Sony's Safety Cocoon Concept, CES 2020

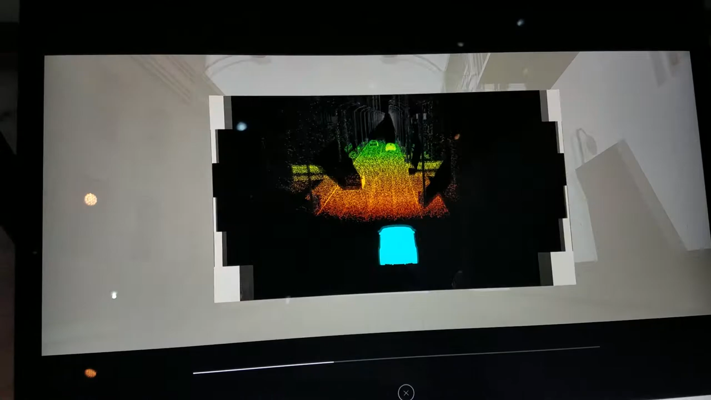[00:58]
This also leads to improved recognition capability for long-distance objects.